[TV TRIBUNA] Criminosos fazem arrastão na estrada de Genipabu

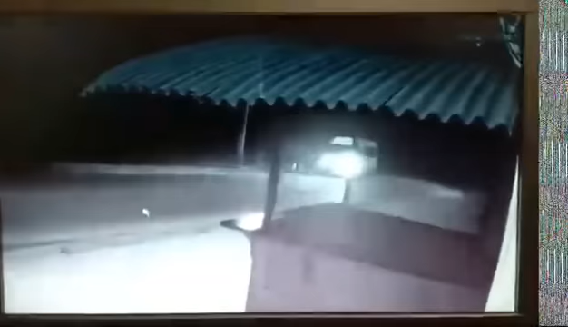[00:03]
Por favor, silêncio que eu estou gravando. Pararam, saíram um do lado do outro. Todos os dias estão com a cabeça coberta, o mocho coberto. O assalto... Silêncio, por favor. O assalto ocorreu na estrada de Anipabu, em frente à cooperativa de Bugri. Silêncio aproveita que é uma lombada, onde os veículos reduzem a velocidade.